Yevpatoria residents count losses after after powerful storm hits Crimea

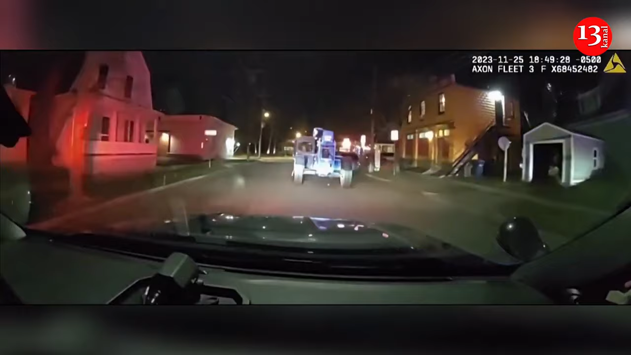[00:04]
Police in Michigan, in the U.S., said a 12-year-old boy had stolen a forklift truck and driven it recklessly through residential areas of Ann Arbor on November 25 evening.
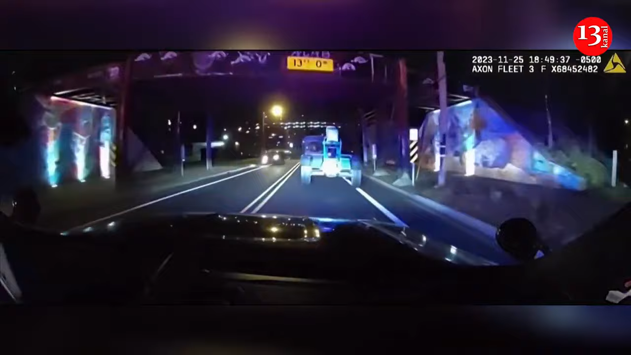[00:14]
There was a car chase that lasted around an hour, during which the truck drove on pavements, through red lights, ripped street signs and car mirrors. Ann Arbor Police Department said on its Facebook page that the driver struck approximately 10 vehicles during the pursuit,
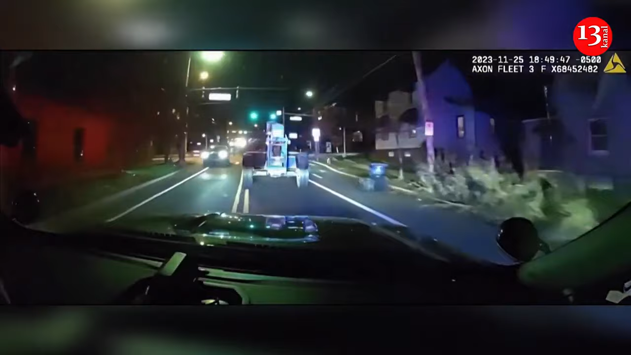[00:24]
the statement also said preliminary investigations showed. The unnamed juvenile had accessed the vehicle at Forsyth Middle School and that it was unlocked with the key hidden inside the cab. Pull over. Pull over now. Yeah, we're coming for Ashley. We're northbound Ashley.
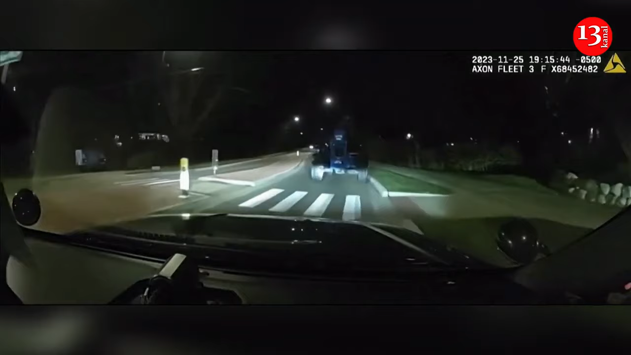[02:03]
Clear northbound on Nixon. Looks like he's gonna possibly ditch you. He's on the sidewalk now. Go ahead and reactivate your lights and sirens there, guys. Crossover back on the roadway. These are 15.